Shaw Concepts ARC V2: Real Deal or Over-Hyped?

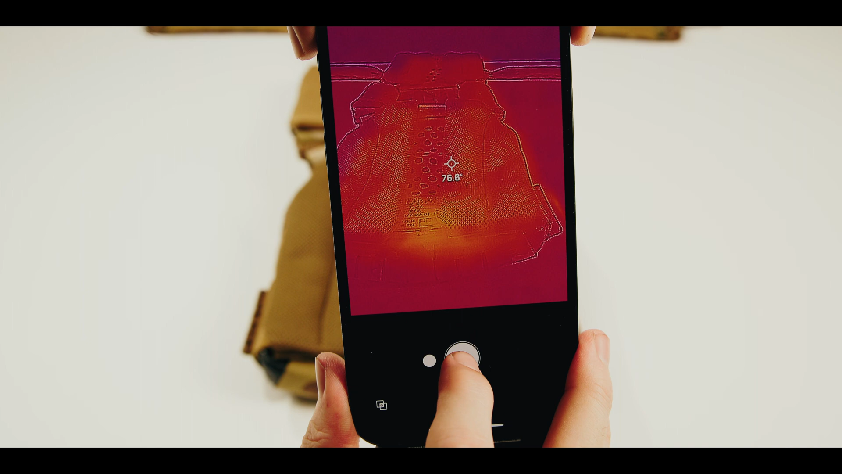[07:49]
To optimize performance in the field, find gear with the highest possible thermal transmittance or the minimum amount of insulation.
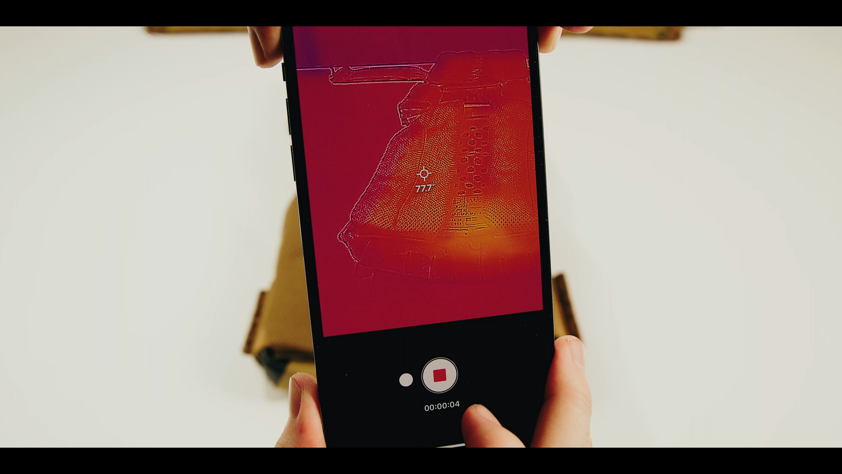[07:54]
With the included pontoons, the ARC V2 has a baseline surface temperature of 77 degrees Fahrenheit.
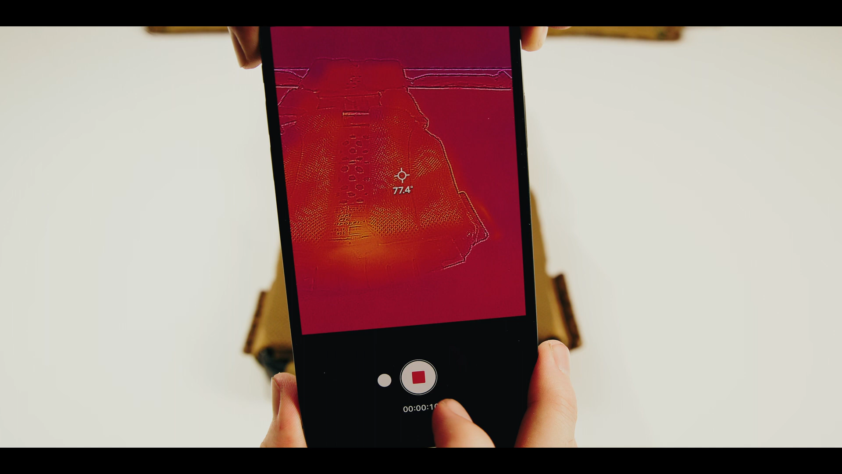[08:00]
After inserting the ice plate curve directly from the freezer, what we call the ice plate inside surface temperature,
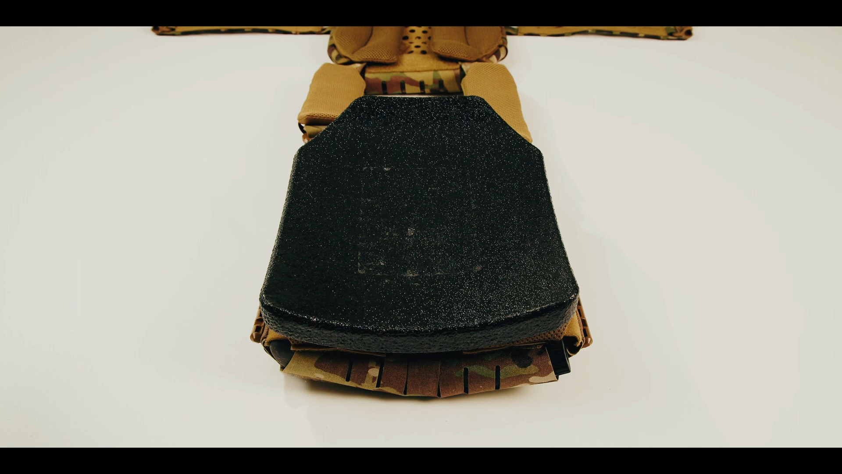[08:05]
the temperature shifted down to 75 degrees Fahrenheit. This is a temperature shift of 2 degrees Fahrenheit.
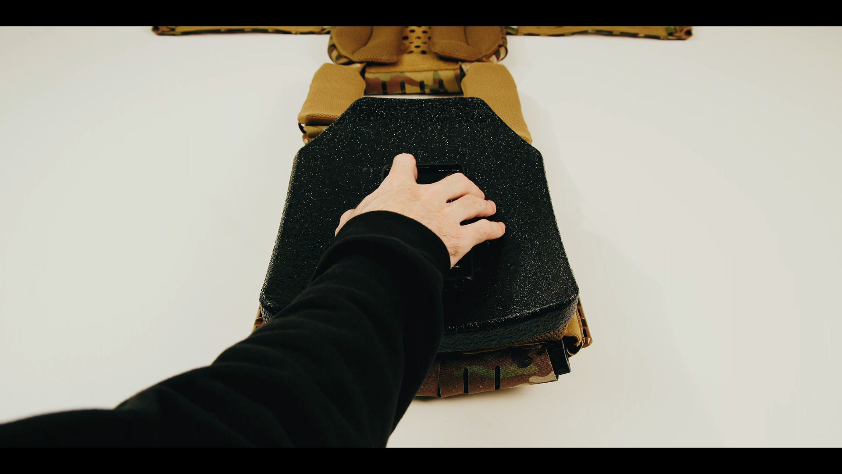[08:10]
There is a 30 degree shift in the center channel between the included pontoons.
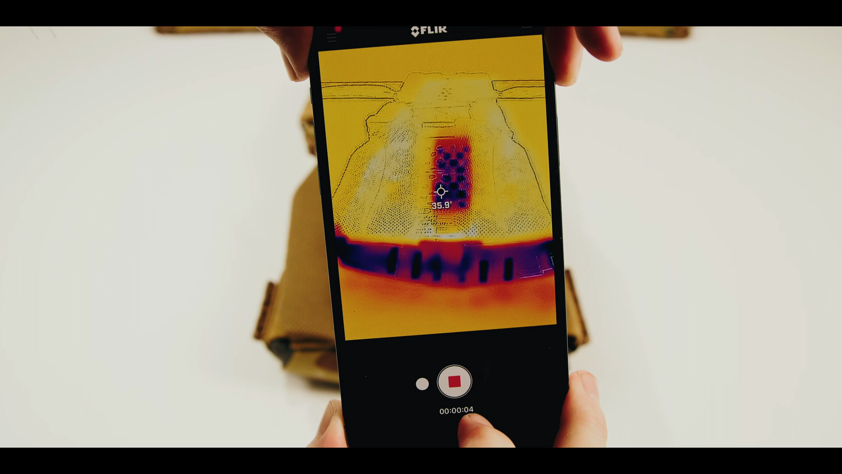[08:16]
When the included pontoons are removed, the ARC V2 has a baseline surface temperature of 75 degrees Fahrenheit.
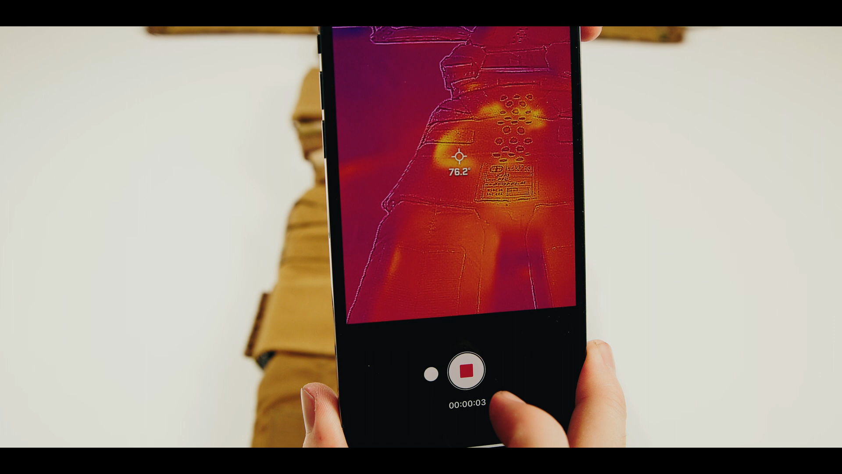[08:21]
With the ice plate curve inserted directly from the freezer, the temperature shifted down to between 40 and 65 degrees Fahrenheit, depending on the location.
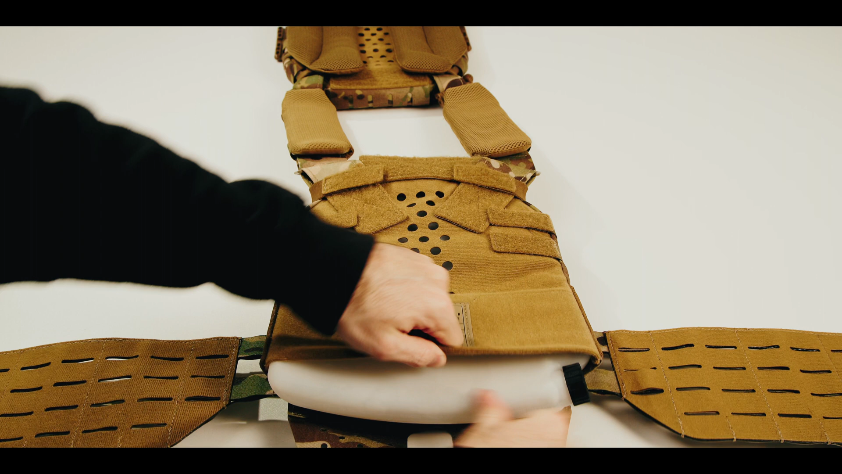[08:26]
This is a shift of 10 to 30 degrees Fahrenheit, again, depending on the location where the foyer reading was taken.
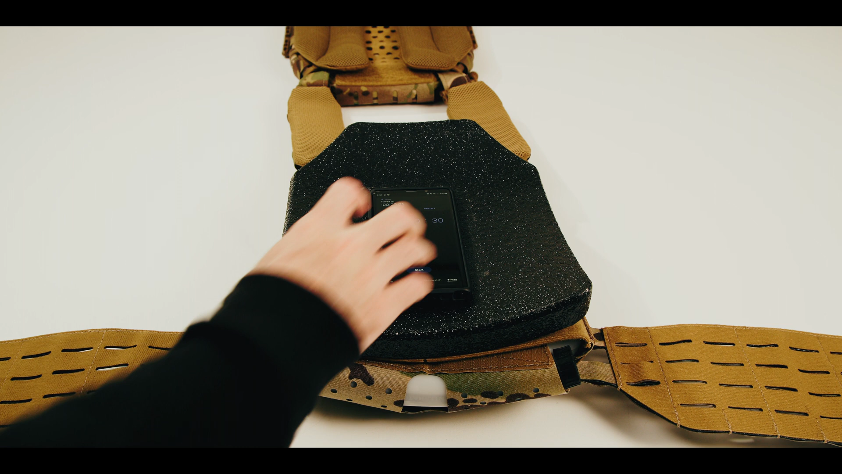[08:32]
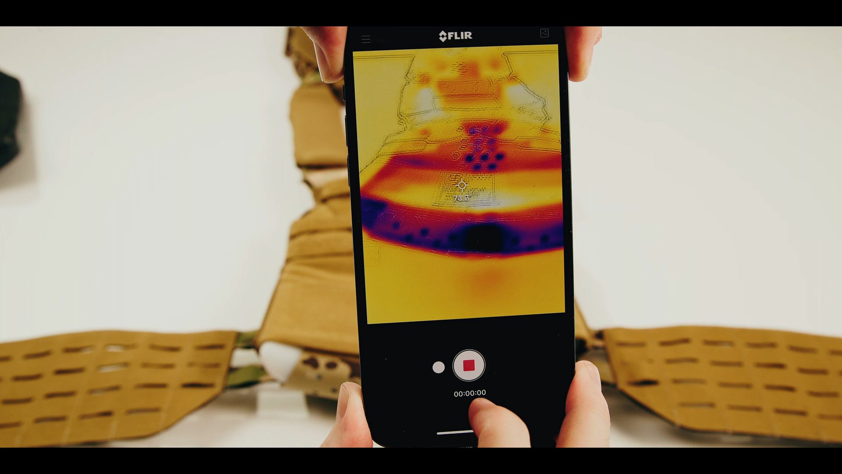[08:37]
The larger the thermal transmittance number, the more efficient the plate carrier is at expelling heat from your body carrier interface.